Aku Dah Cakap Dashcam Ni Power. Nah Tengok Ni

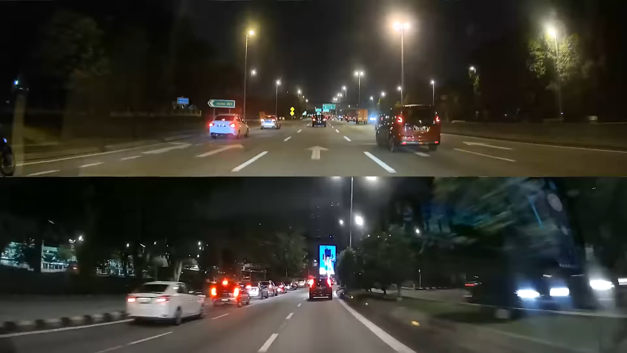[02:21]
Basically, apa yang saya nampak, field of view dia punya kelebaran untuk video capture lebih lebar and quality gambar pun lain dia. Lain.
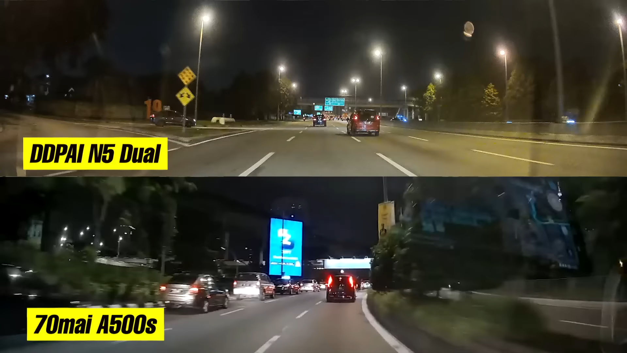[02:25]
Saya yang rekod ni kan, boleh perasan lah yang colour untuk di-depie lagi accurate. Cerah tapi accurate. Lepas tu kalau perasan kan, nak tengok nombor plate memang clear.